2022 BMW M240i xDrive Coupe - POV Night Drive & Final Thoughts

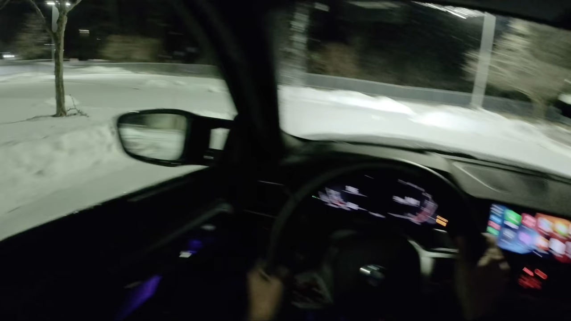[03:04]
we're on a set of continental winter tires tonight fantastic grip in the snow combine that with the all-wheel drive system in this m240i we have a whole lot of traction
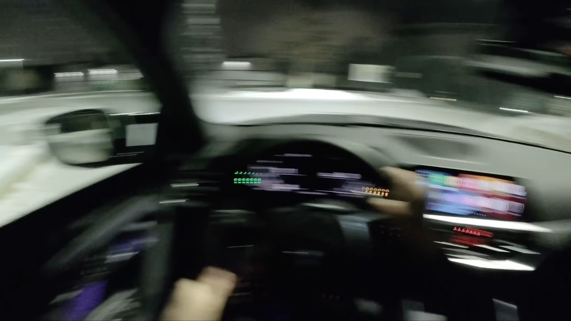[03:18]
this three liter turbocharged inline six
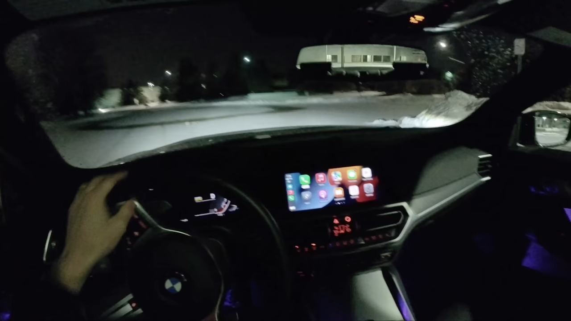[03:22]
puts its power down
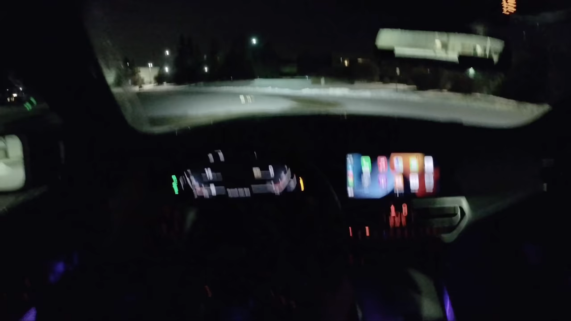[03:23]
beautifully the adaptive suspension has a pretty good amount of variability we're set in comfort right now and ride
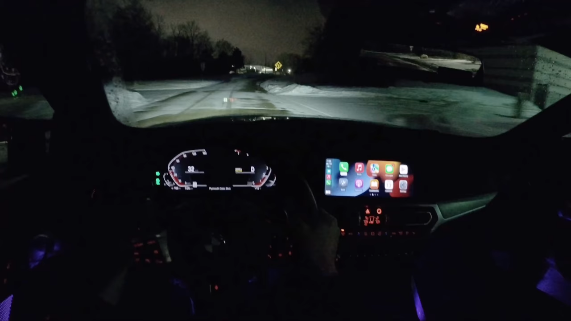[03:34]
quality is excellent you definitely feel it stiffen up a little bit in sport and sport plus modes but as a daily driver i really like the suspension tuning here this b58 sounds fantastic too get some subtle burbles from the exhaust on the overrun there